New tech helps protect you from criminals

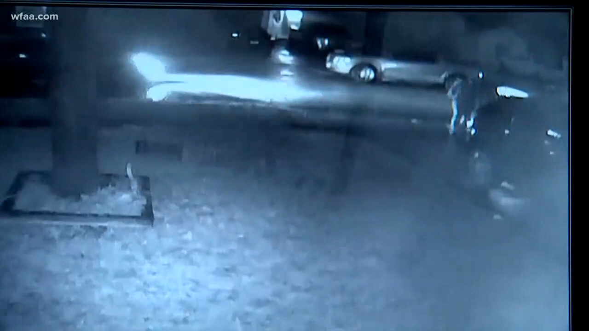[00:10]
Here is some security camera video from one of those attacks.
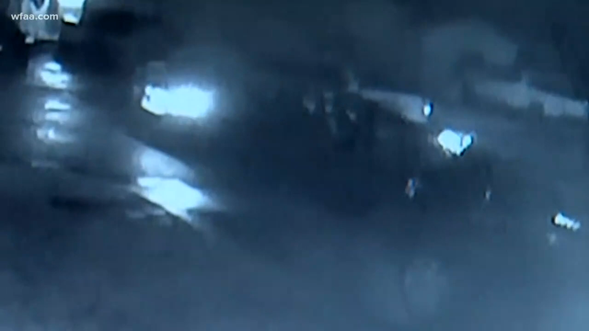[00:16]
This is from a home in Oak Cliff where a woman was ambushed by two men in her own driveway. So what can you do to protect yourself?